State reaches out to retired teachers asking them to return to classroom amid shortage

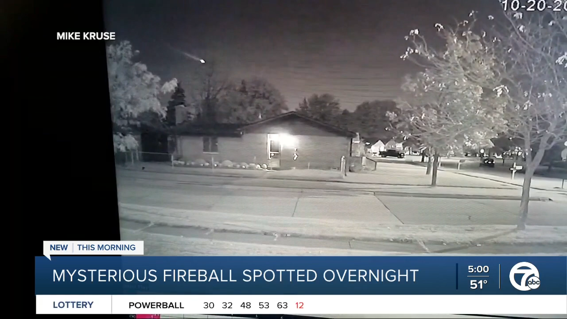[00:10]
Mike Cruz in Trenton caught this rare sight on his ring doorbell camera around 1245 this morning. That is so wild. And we also have reports of people seeing the same thing in Detroit and in Port Iran. And you can tell that is way up in the sky because you can see like cars moving and lights on the ground. And that thing is moving so slowly. It has to be way up there. I know. At first, I thought maybe we put it in slow-mo. Right, exactly. But you can see like that light flashing on the right side of your screen. This is real time.